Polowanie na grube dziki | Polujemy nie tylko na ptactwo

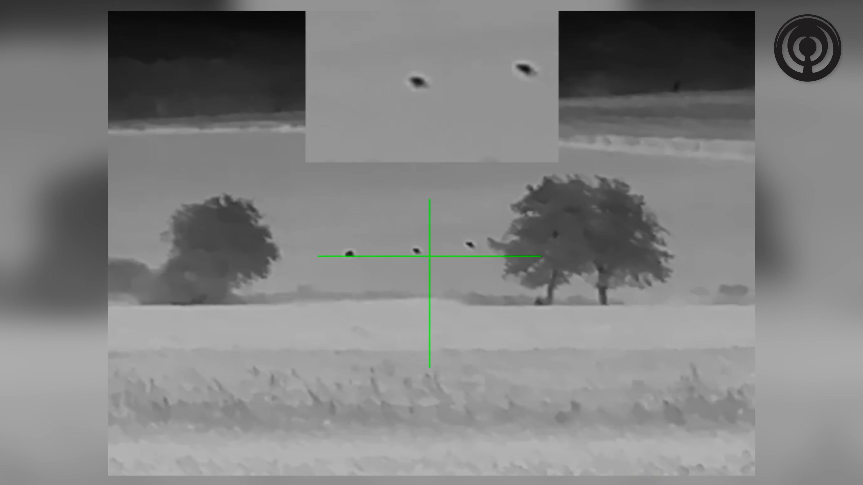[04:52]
Słyszałem, że buraki są atakowane przez dziki ostatnio.
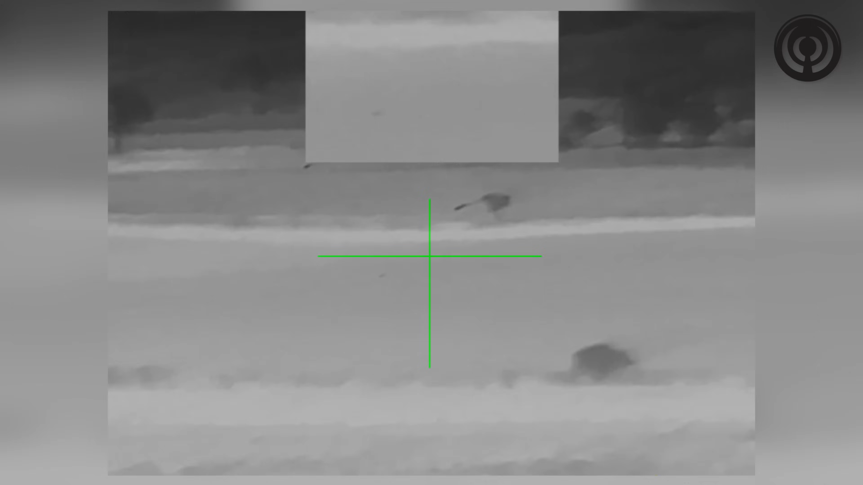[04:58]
Na razie nie ma, na razie jest tylko trochę jeleni i sporo sarny.
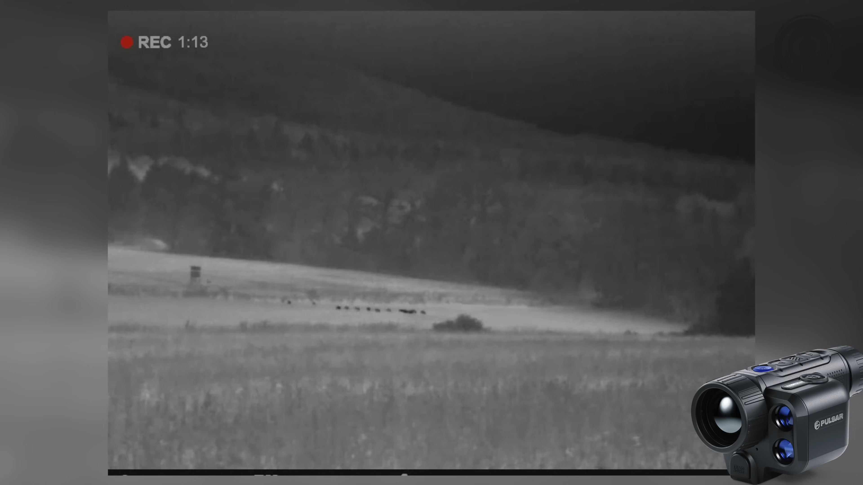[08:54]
Możemy zejść tu, zobacz tu i stamtąd strzelać za te grzapki.
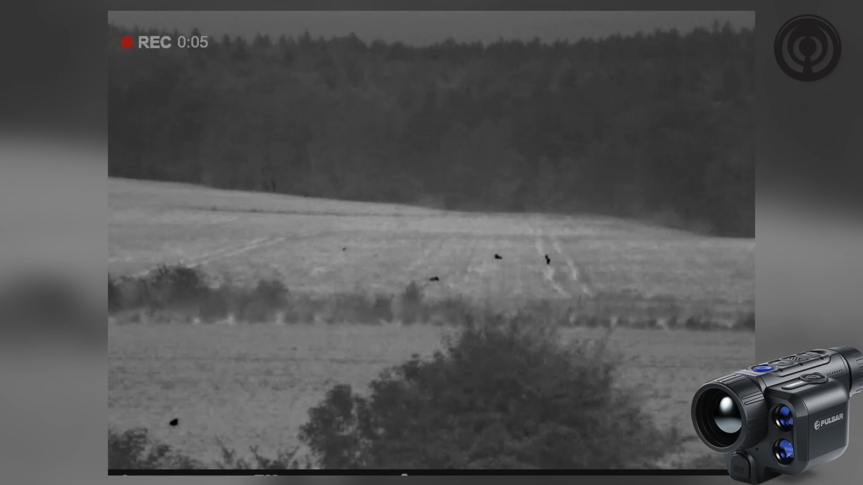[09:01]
Dawaj, wiatr jest mocny i silny, chodź. Ale jaja, w ogóle ich nie widać. Ja ci wierzę, ja w ci wierzę, ja wiem.
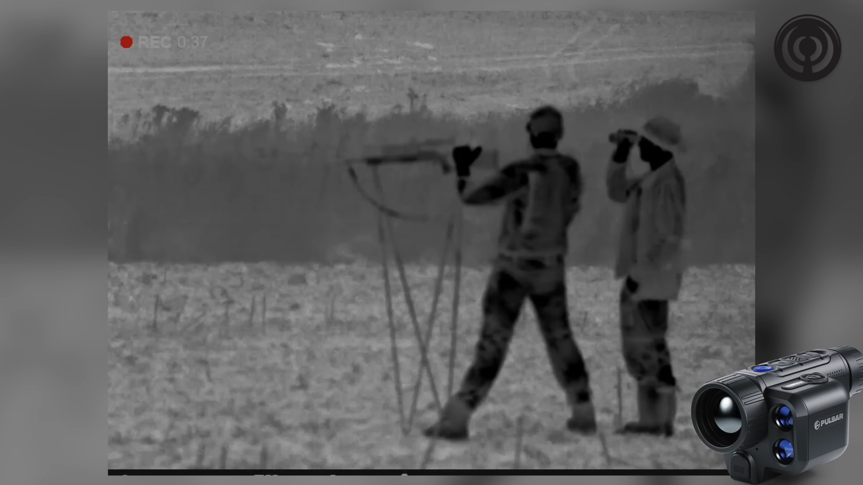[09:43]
O, chyba nie za duży, co? Nagrywasz?
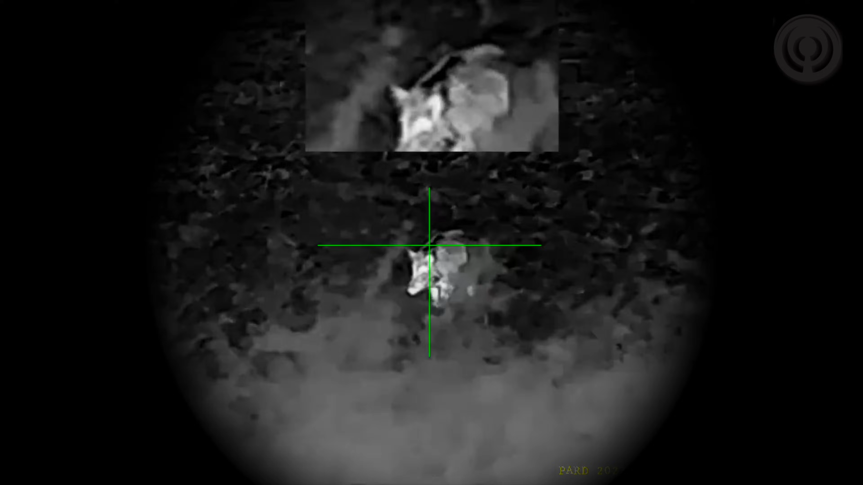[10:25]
Nie wiem, na pewno nie dwadzieścia kilo. No na pewno.
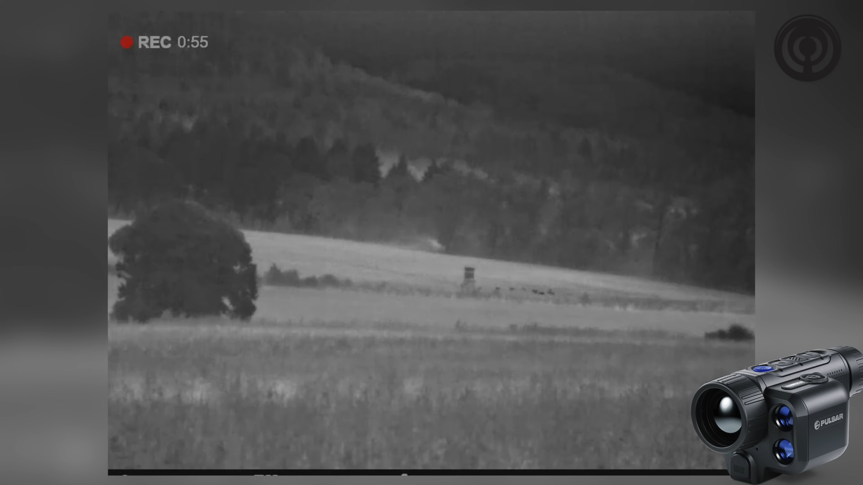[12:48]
Znaczy ponad, no około 20, tak nie zdążyliśmy policzyć, bo się strasznie ganiały, gryzły się ganiały, no walka niesamowita. Obserwowaliśmy je dłuższą chwilę z kilkuset metrów, ale zobaczyliśmy, że schodzą do takiego rowu i postanowiliśmy do tego rowu zejść, więc trochę mieliśmy zły wiatr,
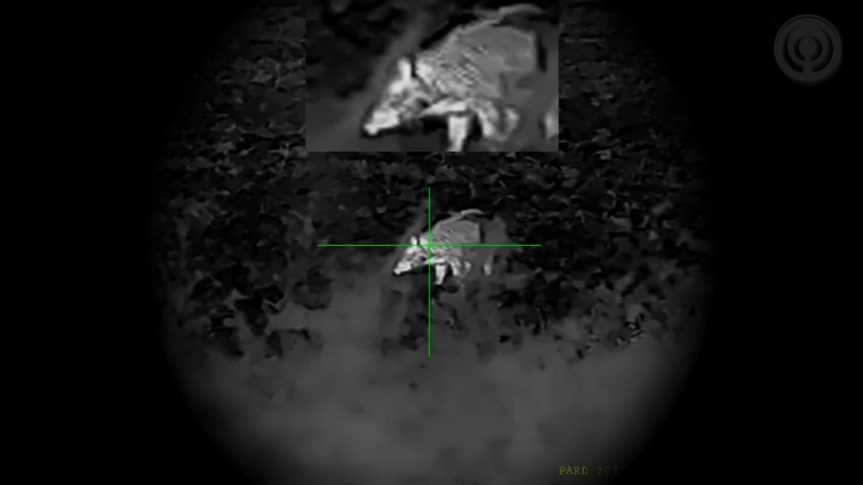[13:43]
dlatego że tato Roberta i mama mają urodziny niedługo i chodziło o to, żeby tego dzika upiec w całości. No i czekaliśmy na takiego dzika, natomiast pod wiatr od lasu w międzyczasie przyszedł gruby dzik.
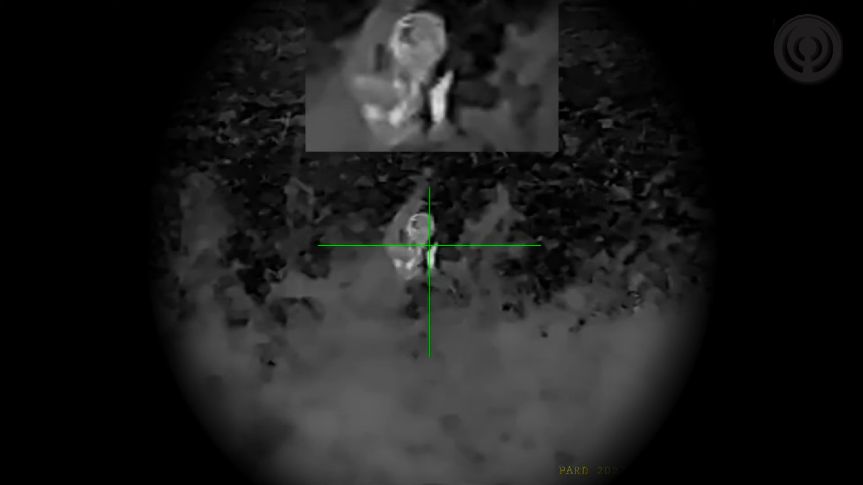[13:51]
Wiemy, że to jest odyniec, bo widać było w termowizorze bardzo dokładnie, no, było widać, że się świeci z tyłu pod ogonem, także pod chwostem. Więc jest to na pewno chłopak i raczej nie mały. Przyszedł do tej watachy, wiemy po co. No ale w międzyczasie niestety napotkał nas,
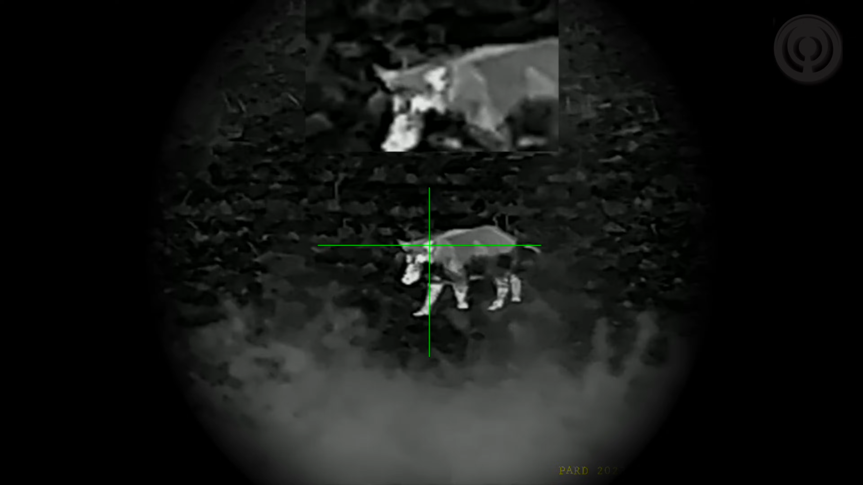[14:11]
no i padła decyzja, trudna decyzja, bo chcieliśmy w Archlaka, no ale trudno.